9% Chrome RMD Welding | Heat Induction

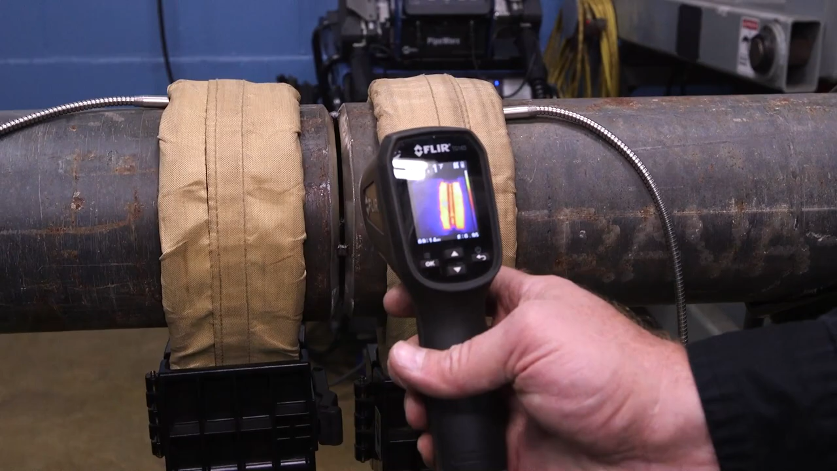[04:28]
So again, we're heating these zones up to 450.
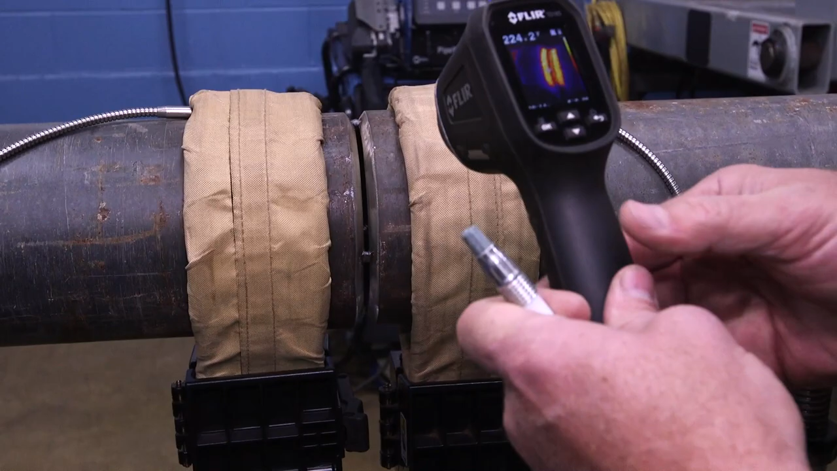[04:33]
The infrared's telling me the sides there are at about 440. I got a crayon here. We can just confirm that it's giving me the melt.